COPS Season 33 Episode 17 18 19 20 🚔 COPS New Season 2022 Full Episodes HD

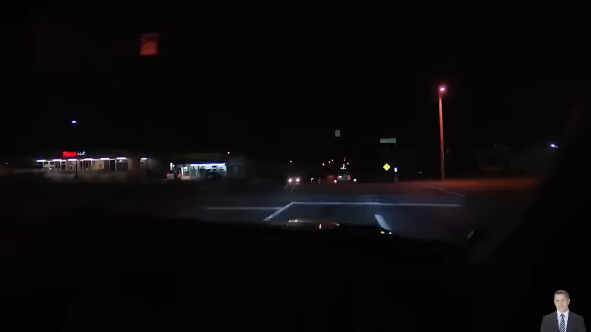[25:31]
I'm trying to cut off, which is next. There's a guy just blew through a red light, so we're going to try stuff.